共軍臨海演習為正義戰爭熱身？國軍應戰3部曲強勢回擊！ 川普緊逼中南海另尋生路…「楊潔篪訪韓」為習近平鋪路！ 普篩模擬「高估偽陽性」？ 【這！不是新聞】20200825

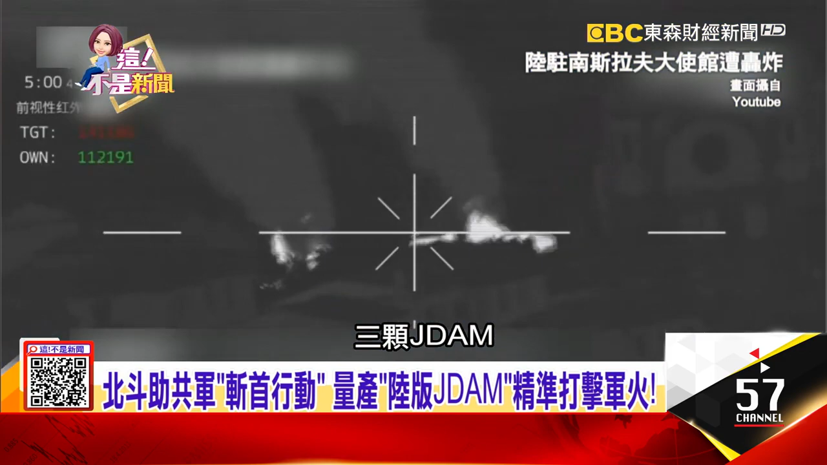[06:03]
DAM为什么要炸那三颗JDAM呢是因为美军认为他们在南斯拉夫的F11